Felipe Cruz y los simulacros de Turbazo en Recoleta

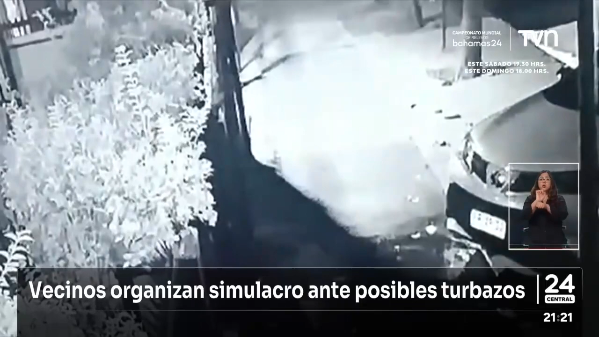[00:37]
Viene un auto, retrocede y se bajan ocho cabros jóvenes de entre 15 y 20 años.